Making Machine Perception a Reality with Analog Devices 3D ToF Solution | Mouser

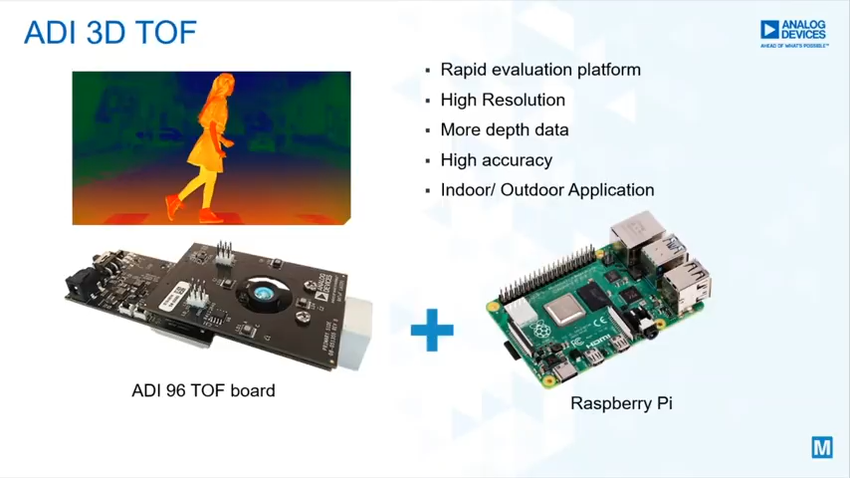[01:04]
This platform offers acquisition of more depth data in order to better detect hard data to see objects and good visibility even in high ambient light conditions, which makes this a better suited system for outdoor applications as well.